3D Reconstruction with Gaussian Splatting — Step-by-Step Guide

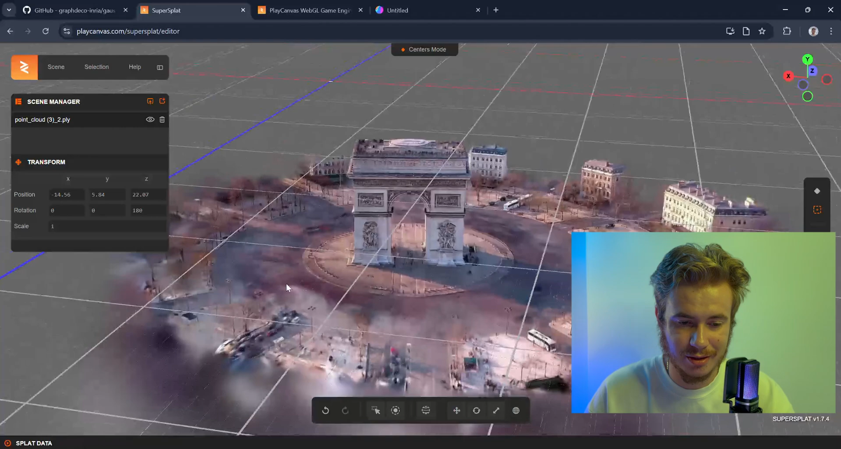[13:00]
of the real object it is very detailed
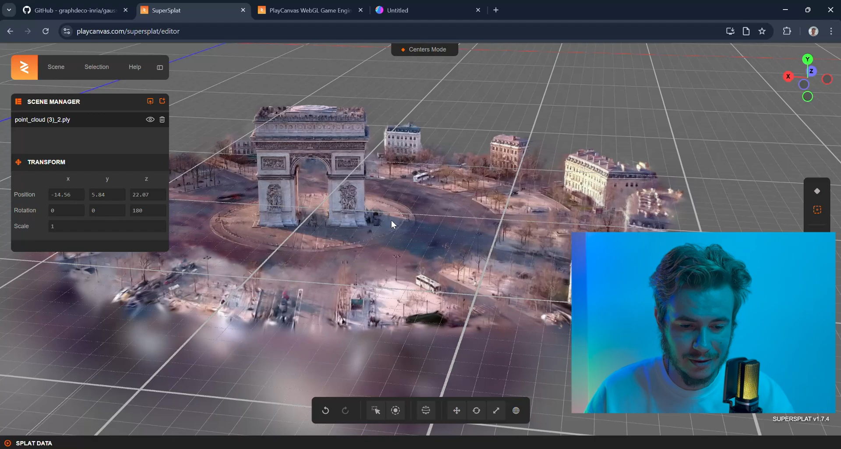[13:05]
very detailed with all buildings with the car and even some
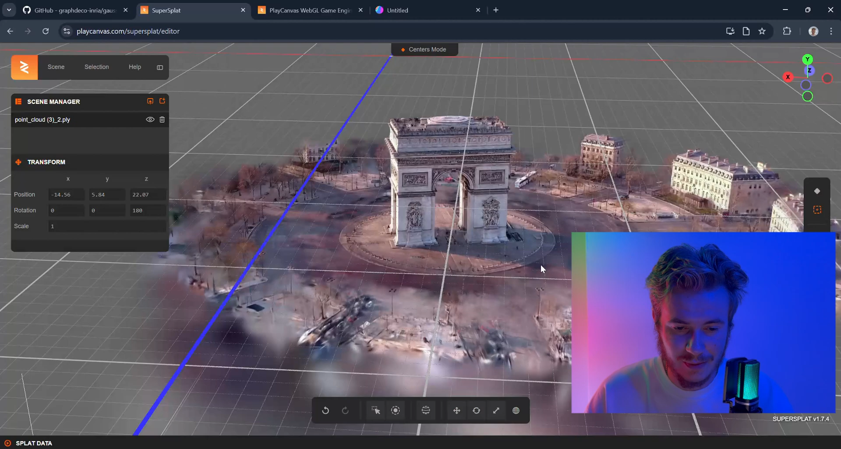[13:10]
trees are in the form so we could rotate it and see
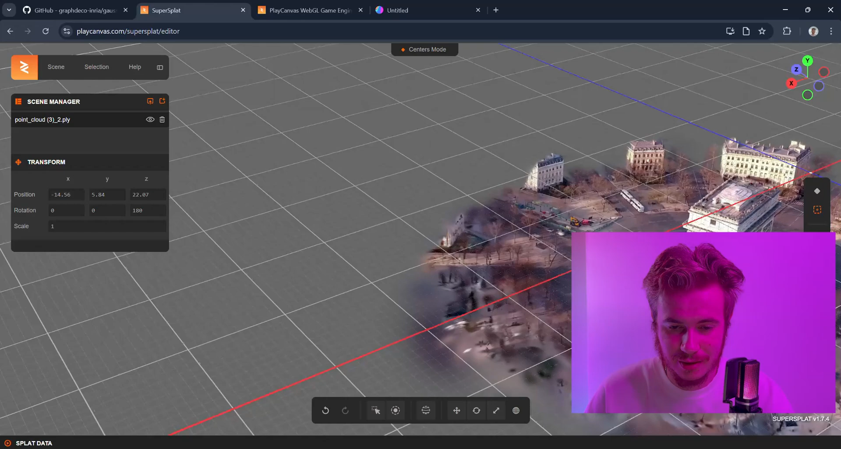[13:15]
and here you could see how like it's completely reconstructed 3d
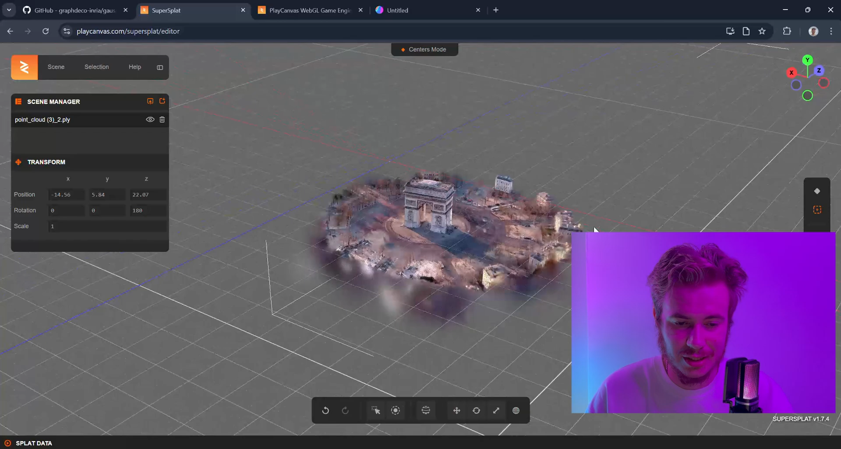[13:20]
really big building we could we could watch it and see the